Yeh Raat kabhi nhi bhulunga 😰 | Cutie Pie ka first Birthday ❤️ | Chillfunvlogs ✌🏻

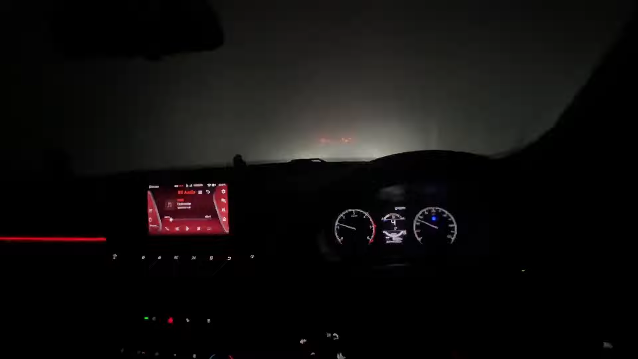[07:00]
तो गाइस देख लो विजिबिलिटी बहुत ही कम है, कुछ कुछ जगह ठीक है और कुछ कुछ जगह बहुत ज्यादा फोग है।
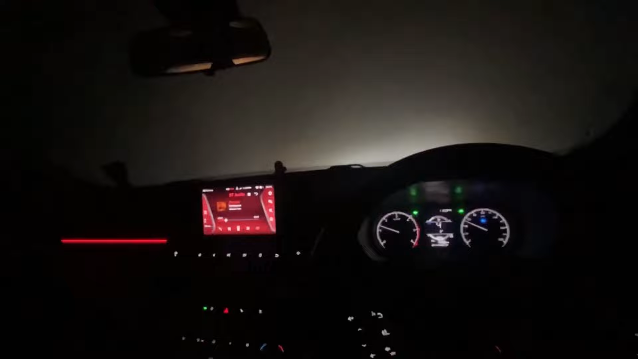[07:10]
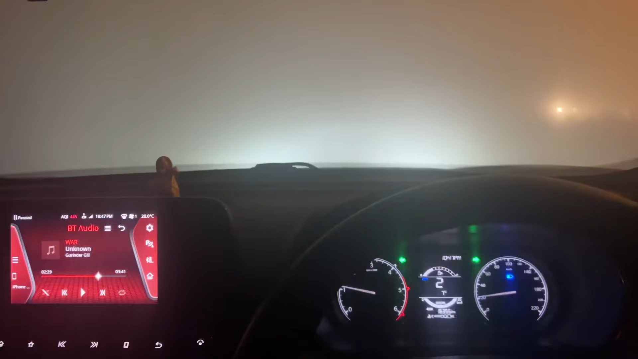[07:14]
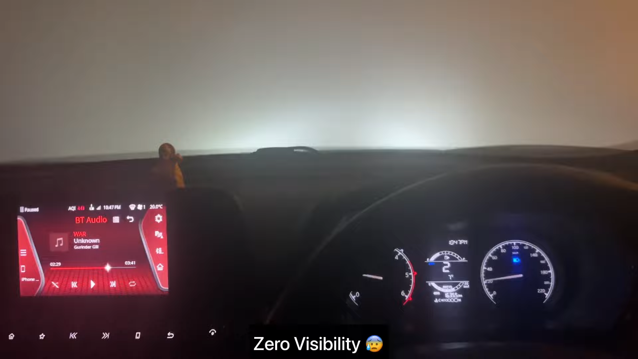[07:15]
देख लो गाइस विजिबिलिटी बिल्कुल भी नहीं है, बट मेरे को ये रास्ता पता है इसलिए थोड़ा जैसे तैसे हम चल रहे हैं।
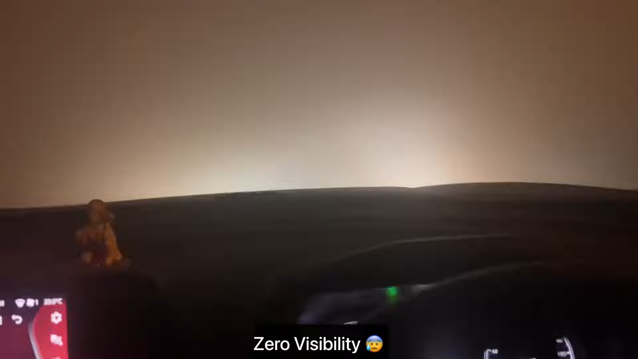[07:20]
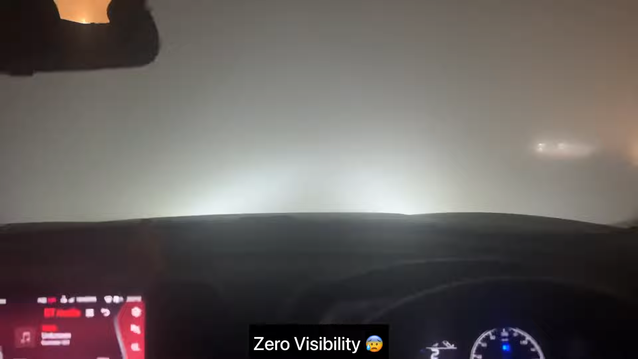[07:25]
बिल्कुल जीरो विजिबिलिटी है, कुछ नहीं दिख रहा है।
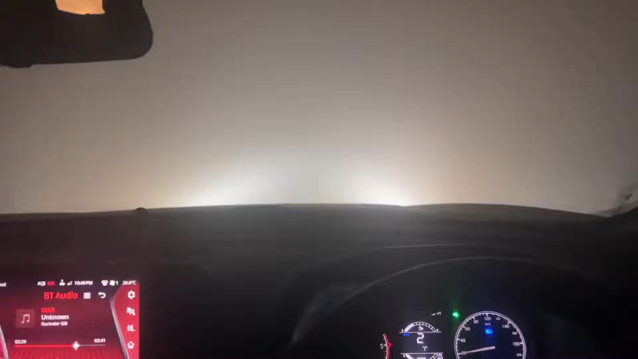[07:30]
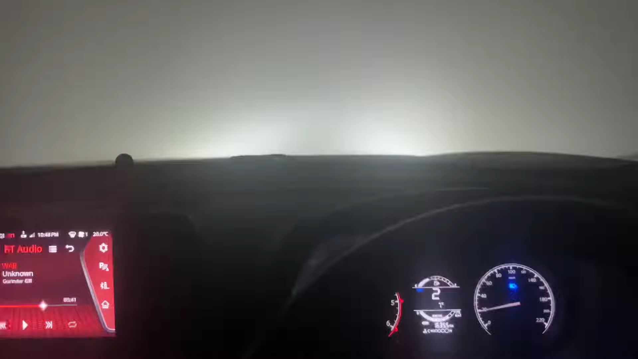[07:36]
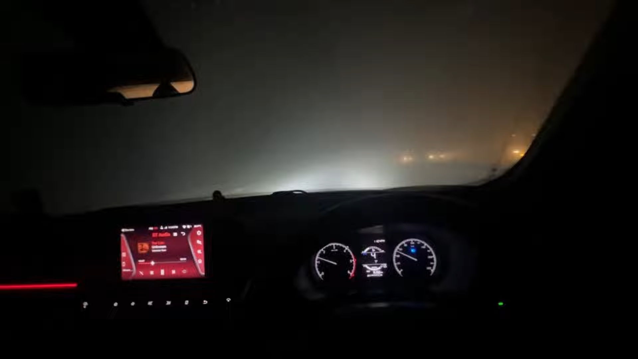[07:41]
टेम्परेचर देखो आप, 5 डिग्री टेम्परेचर, कश्मीर वाली ठंड तो गुड़गांव में ही हो रही है भाई। और अभी तो मैं गुड़गांव पहुंचा नहीं हूँ, मतलब यहाँ से 20 किलोमीटर है पूरा पैक। तो गाइस मैं घर आ गया था, चेंज वगैरह कर लिया है,